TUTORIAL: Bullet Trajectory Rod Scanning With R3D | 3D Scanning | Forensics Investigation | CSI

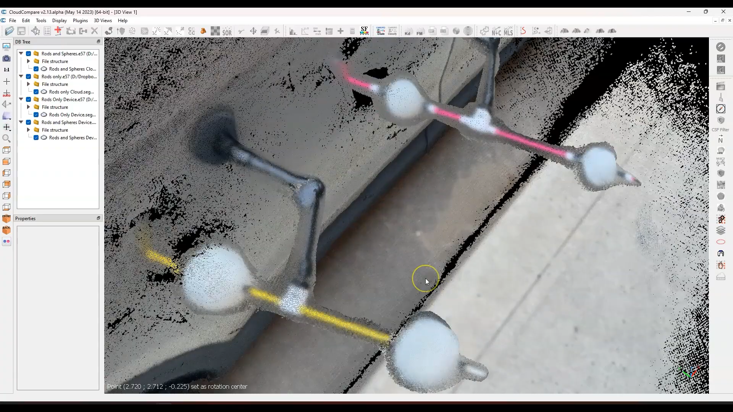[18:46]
well constructed and so i could definitely use that in a reconstruction
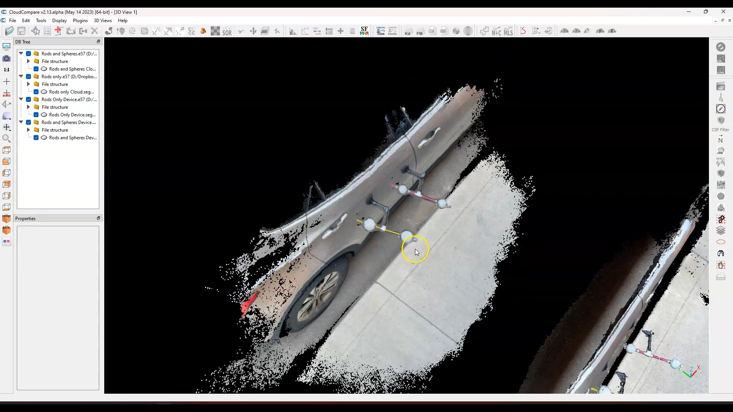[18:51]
so that is pretty much it that's the comparison that's what you get i guess the point here is that there are some differences between a cloud process model and the on-device process model but nothing that's severely detrimental and i think that's the important thing and of course with the
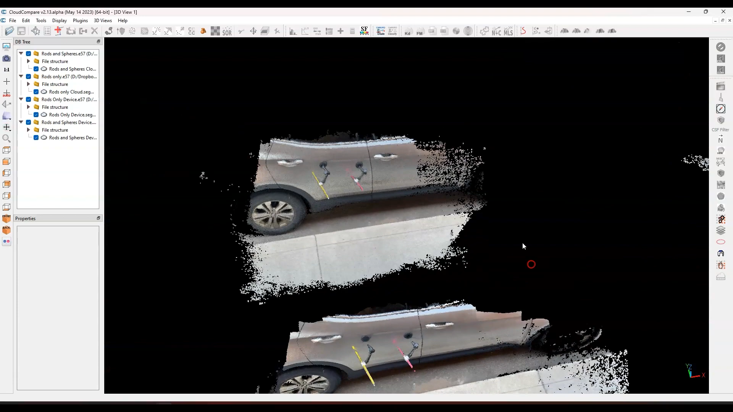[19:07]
device process model in the new version of recon 3d you can go back and process it
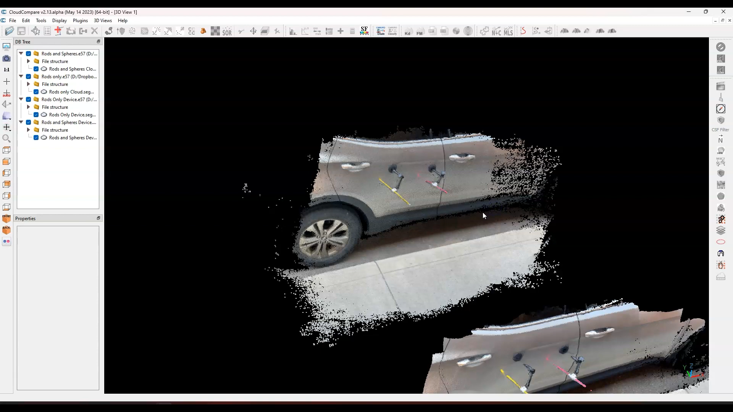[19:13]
again so if you want to change the depth of reconstruction if you want to change the resolution maybe
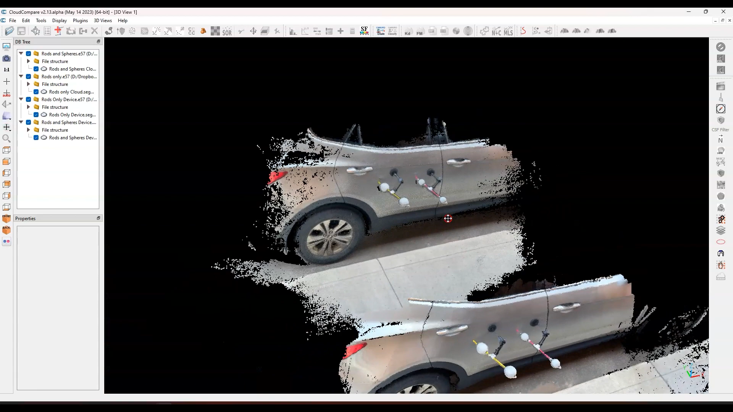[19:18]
these were all done at one millimeter but if you want to do them at two and then you know maybe you're happy with what you got
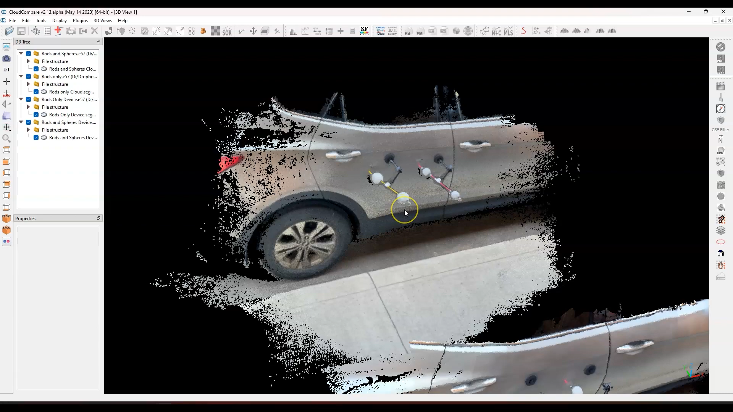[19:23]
there or maybe you want to push it a little bit further at one millimeter then you can absolutely do so so